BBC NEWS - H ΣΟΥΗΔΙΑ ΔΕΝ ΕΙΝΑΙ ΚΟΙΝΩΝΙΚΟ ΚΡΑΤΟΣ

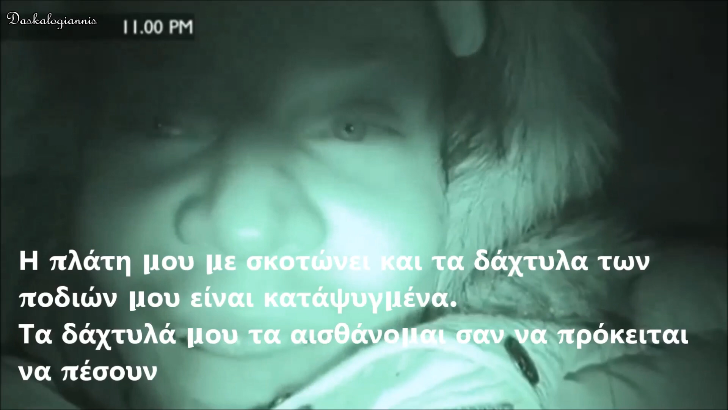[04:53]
My toes are freezing. My fingers feel like they're going to drop off. I think the experience of sleeping rough has finally taken its toll.
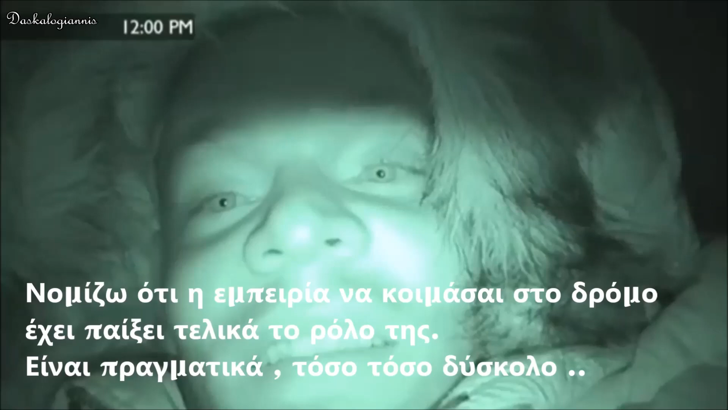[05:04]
It's actually so, so difficult. It's not so bad having people walking their dogs all